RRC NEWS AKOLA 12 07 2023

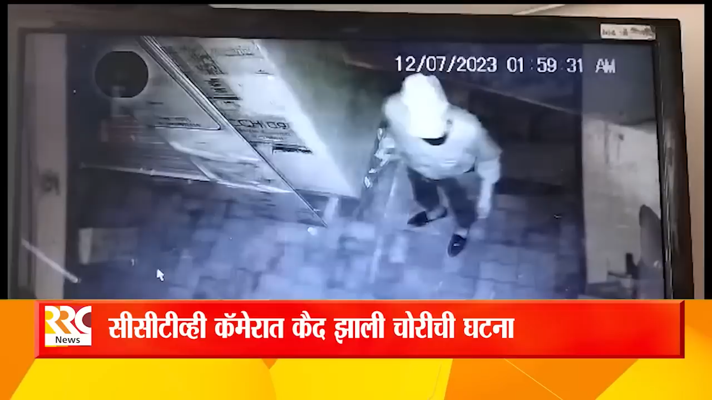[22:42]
सिसी कैमेरा मदे चोर्टा दुकानात प्रवेश करून चोरी करताना स्पष्ट दिससता आहे।